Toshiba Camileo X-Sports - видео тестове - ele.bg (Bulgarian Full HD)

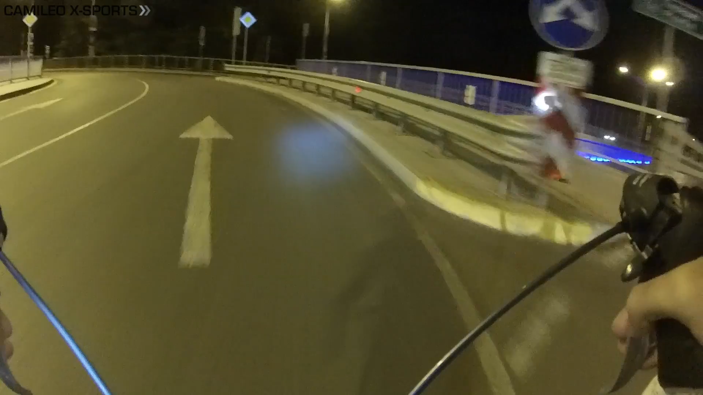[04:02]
Не случайно започнах с това, че тяхната светлосила не е голяма, за съжаление при слаба осветеност камерата не се справя много добре. Все пак Camellia X-Sports борави с сравнително високи ISO нива до 6400.
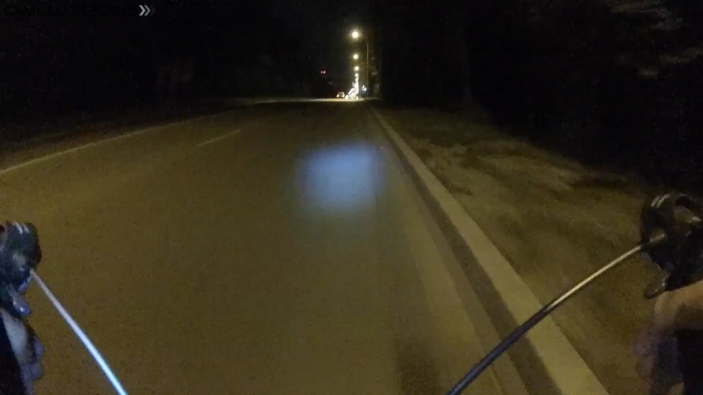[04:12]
Това добавя доста шум в кадрите и аз бих посъветвал да намалите ръчно ISO чувствителността и да кажем да увеличите експозицията, която също е достъпна като настройка.